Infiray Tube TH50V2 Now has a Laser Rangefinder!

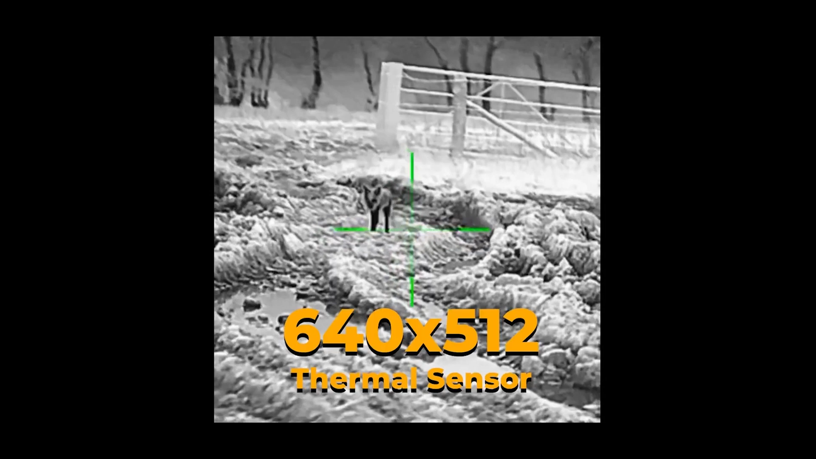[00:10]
640 by 512 sensor, sub 25 millikel with net D.
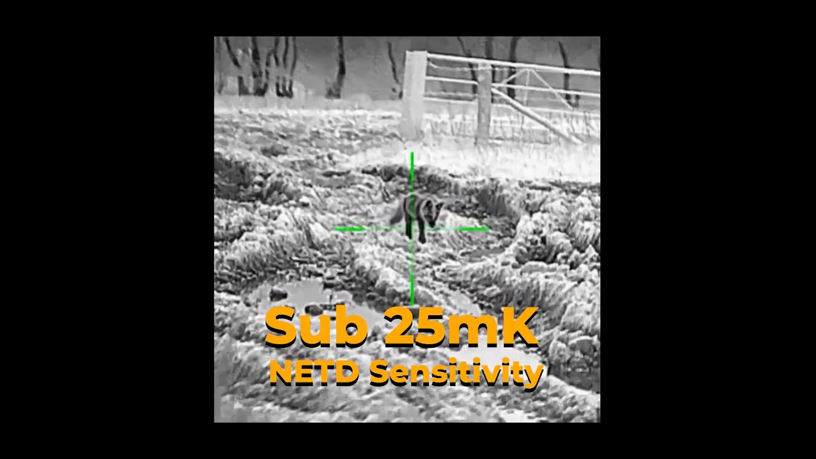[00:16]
It has the new round HD display and 2600 meter detection range really does give it superb performance.
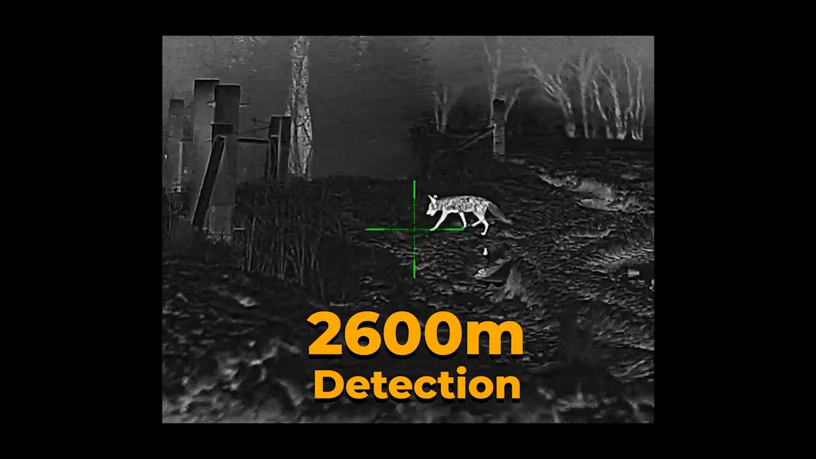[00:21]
One thing it doesn't have however is a laser rangefinder. It does now.